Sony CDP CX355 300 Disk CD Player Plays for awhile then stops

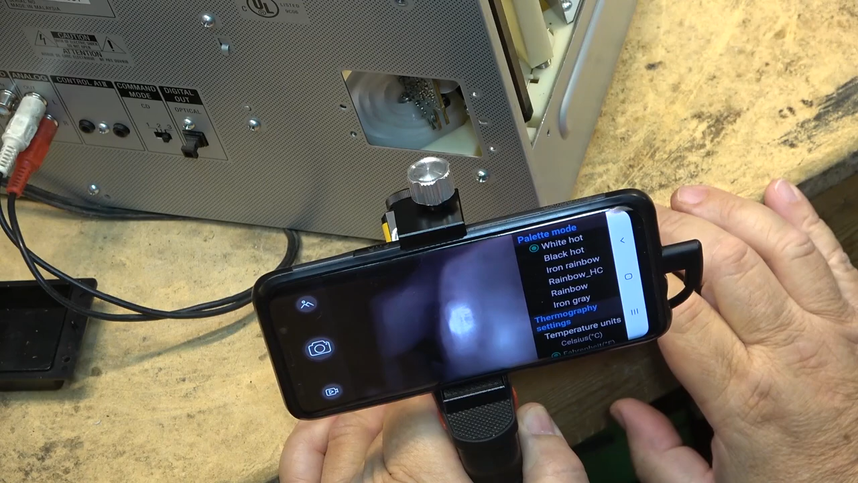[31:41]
That chip is getting really, really warm, and it shouldn't be getting that hot. There's no way that that chip should be glowing white hot like that.
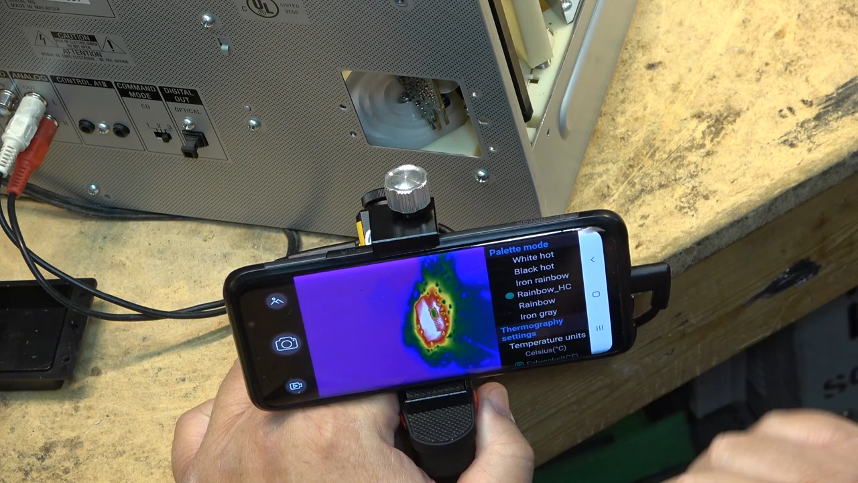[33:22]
Rainbow hot cold? Like, this thing's been unplugged for like a minute.
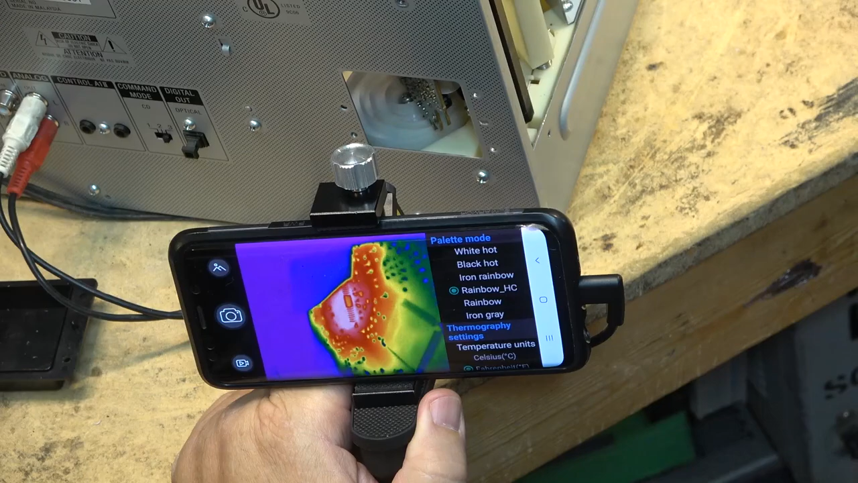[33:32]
And you can still see the thermal signature from it. Go to white hot. You can still see the chip is warm.
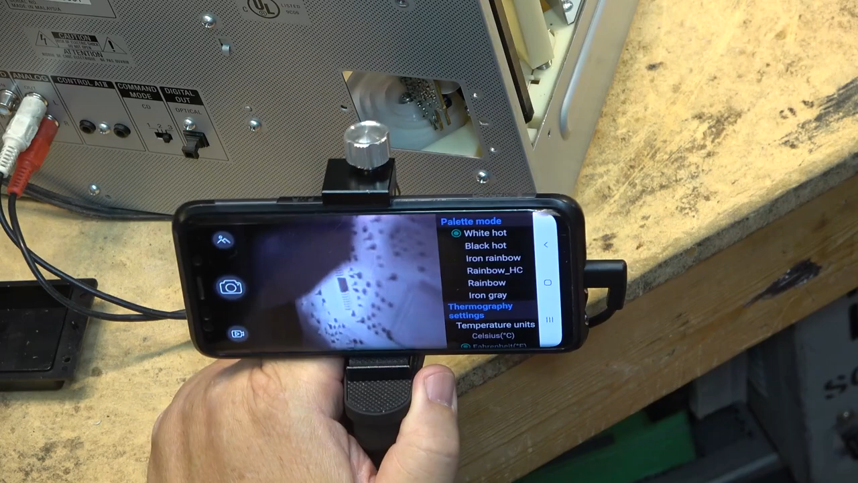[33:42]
It's warmed the whole entire board up around it. Go back to the rainbow hot cold. I was going to power it up with the thermal camera on here,
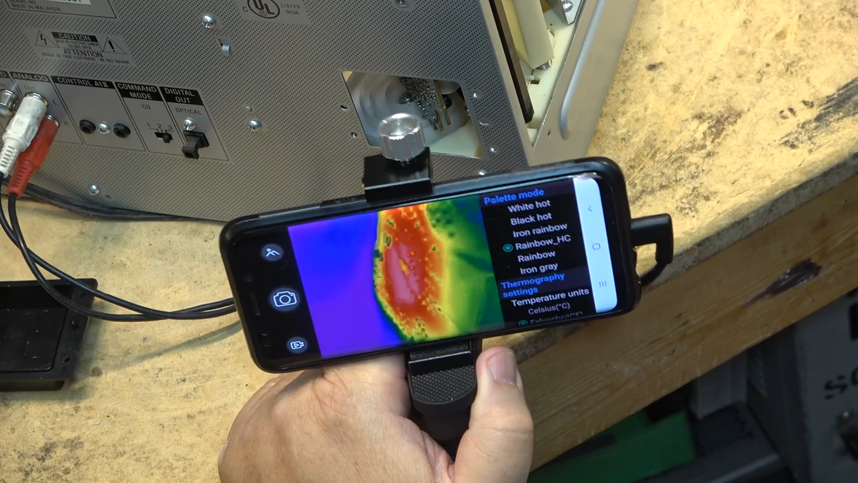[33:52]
just so we can see how quick it gets hot. But I may be waiting a while for this thing to cool down, and then in the process, my battery and my camera, my phone is probably going to go down pretty quick. I got an old phone that is in desperate need of a new battery.
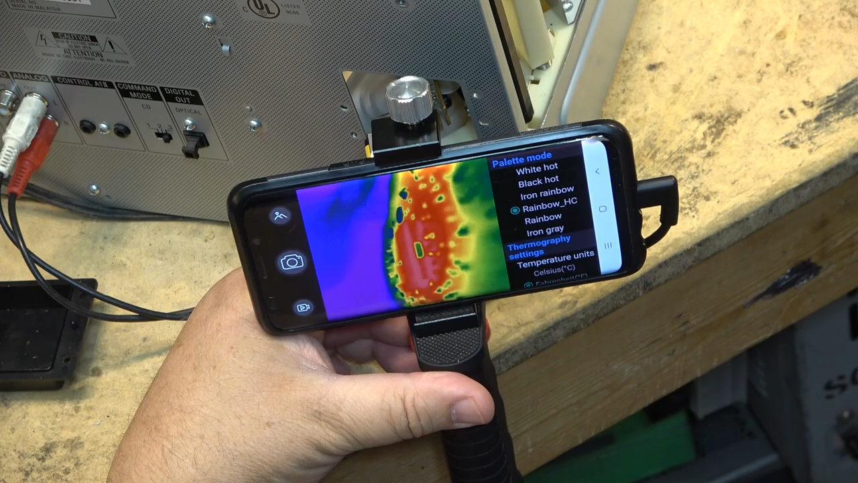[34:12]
It's 5 years old, I guess, now. Yeah, I like old phones. Keep using this one until it completely dies.
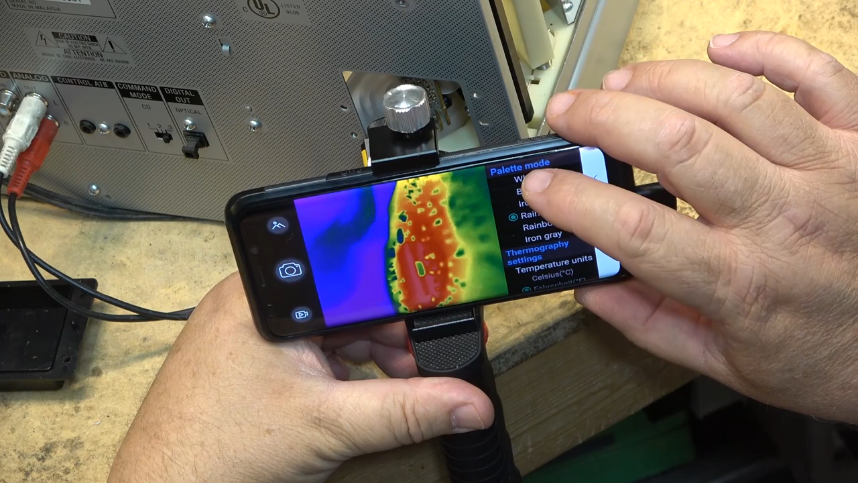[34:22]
Okay, it looks like we're still throwing off some heat.
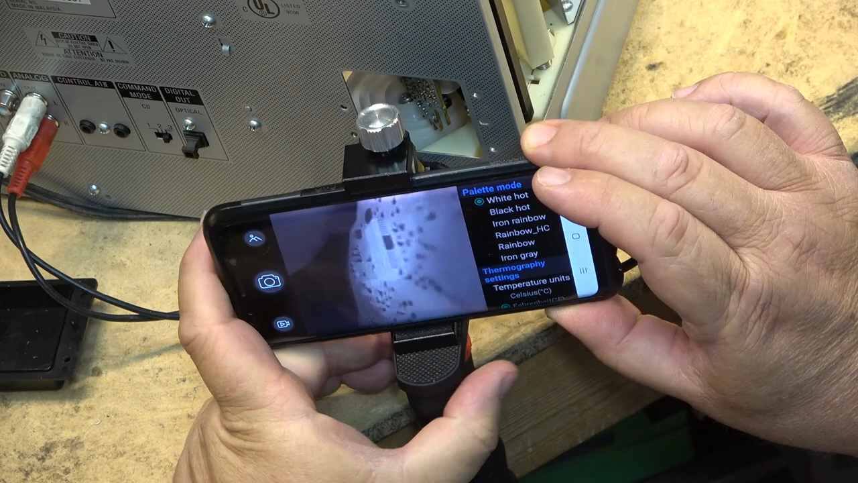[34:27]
But it's a little cooler than it was before.
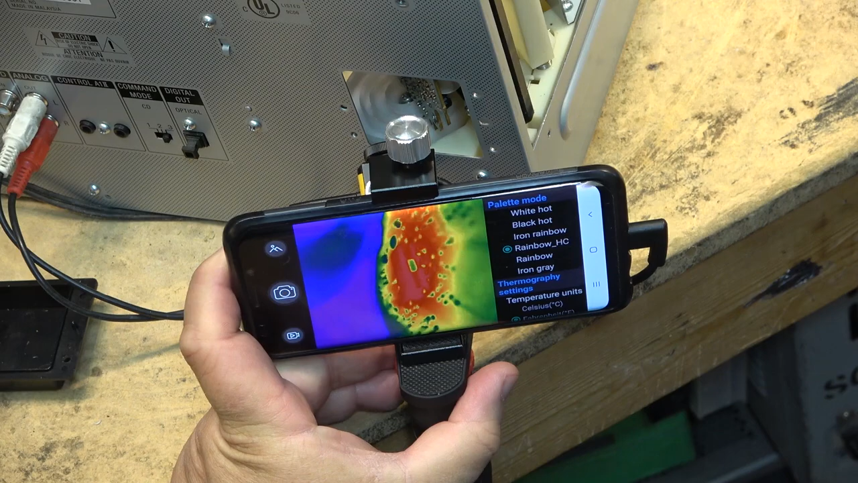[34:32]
If I plug this thing in, let's just see what it does when I plug it in. It'll light up like a Christmas tree. There it goes.
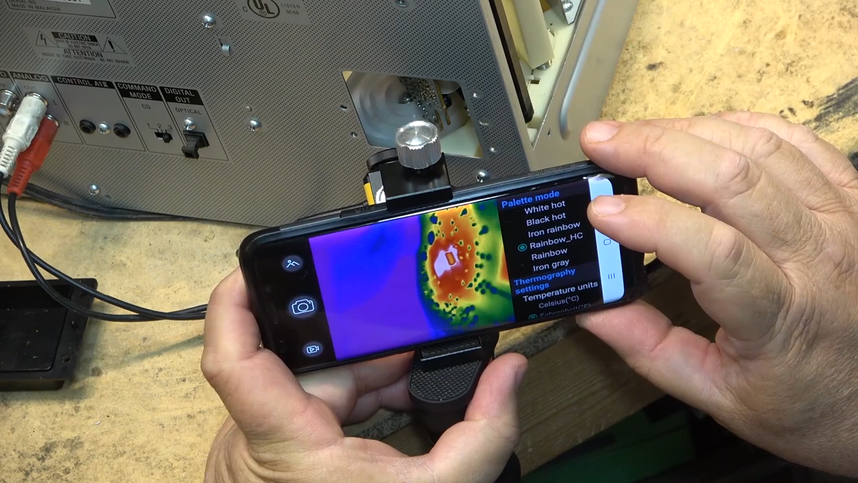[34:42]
Yeah. Yeah, she's getting warm. You can see right in the middle of the chip. I'll unplug it. It's unplugged now. You can see right in the middle of the chip, it's getting hot. Now it's radiating out through the rest of the chip. It's unplugged, but it's still conducting heat.
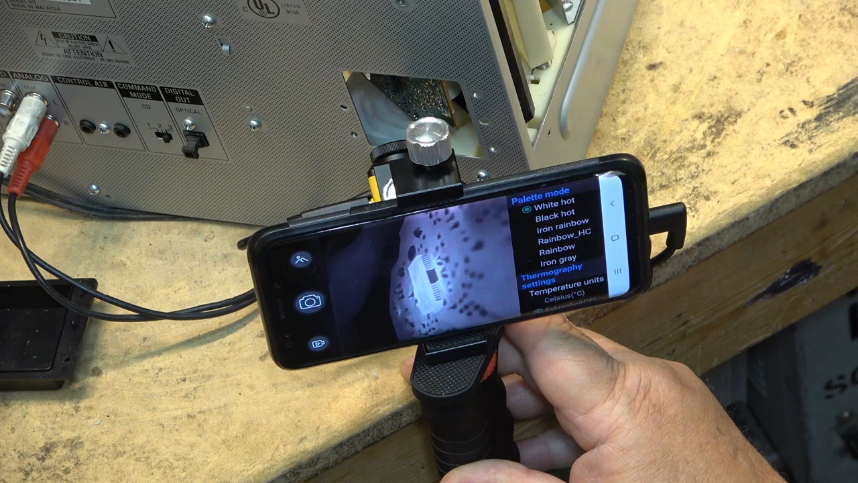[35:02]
Okay, well, we know where the fault is on this one, so I guess until I can find a new chip or a new board with new motors, that's what we're going to have to do.